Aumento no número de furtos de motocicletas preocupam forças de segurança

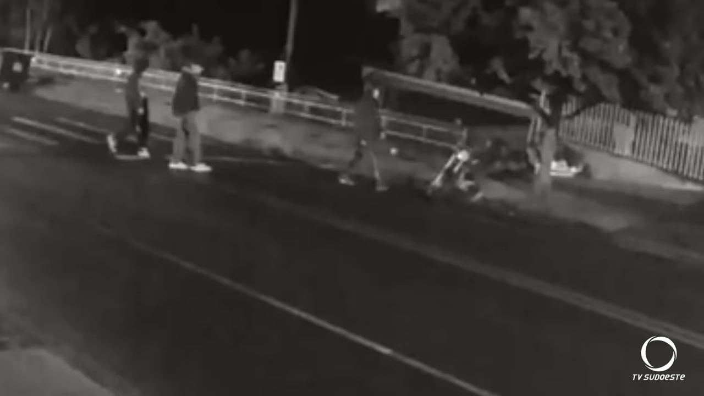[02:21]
Nesta imagem de câmera de segurança, mostra a aproximação de três homens a uma motocicleta estacionada na via. Rapidamente a levam. O número de furtos de motocicletas em Pato Branco aumentou consideravelmente nos últimos dias.